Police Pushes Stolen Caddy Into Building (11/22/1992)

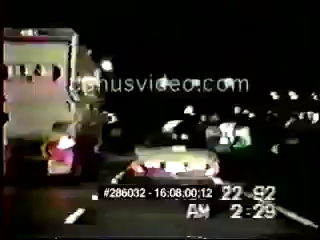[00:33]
Don't get it. 10-415. OK, they're past Raymond heading for W.W. White.
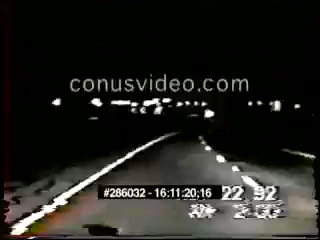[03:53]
Well, I can't get in front of him if he keeps speeding up. 1806. IH-10. Well, I can't get in front of him if he keeps speeding up. We're just going to have to ride him out, I guess. I'm riding out with him, but I can get in front of this guy. 150 or 14, then Houston. Still going. Okay. Still stop down, 410 in Houston. It's still going. Okay.